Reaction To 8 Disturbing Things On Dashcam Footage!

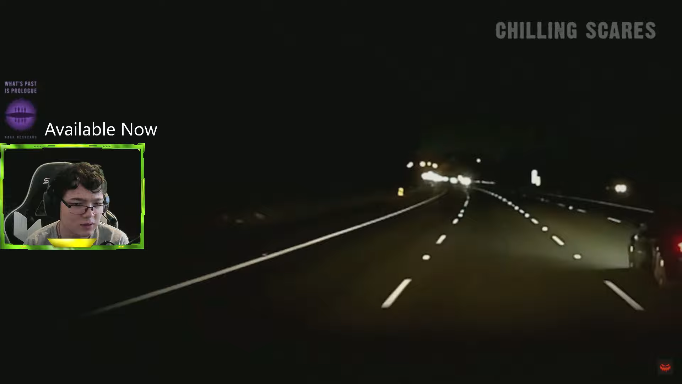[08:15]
A child that looks to be wearing a large jacket that's possibly wrapped in a blanket begins walking out in the middle of the highway, just barely missing Mitch's truck.